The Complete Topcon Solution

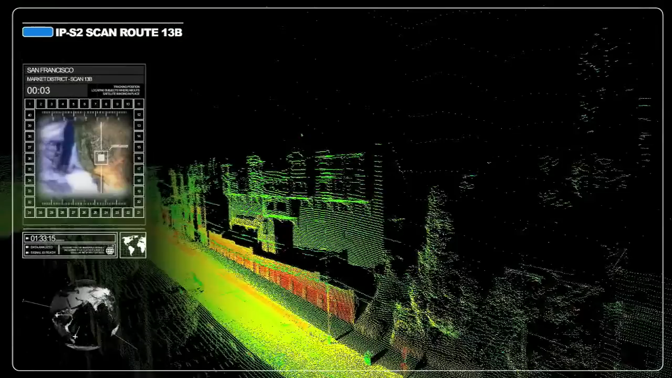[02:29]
With a combination of 360-degree imaging, satellite position and laser scanning,
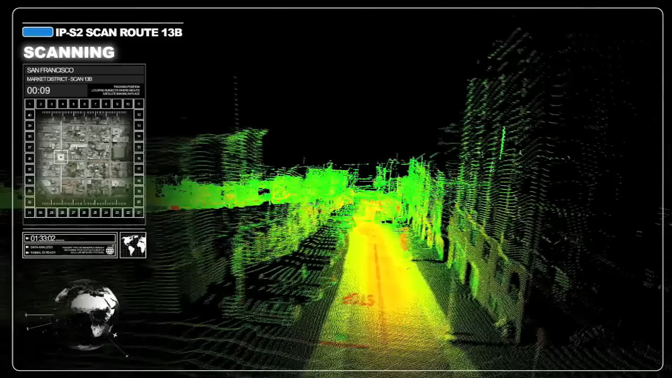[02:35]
it can collect 3D survey data from a moving vehicle, making massive precision data collection possible.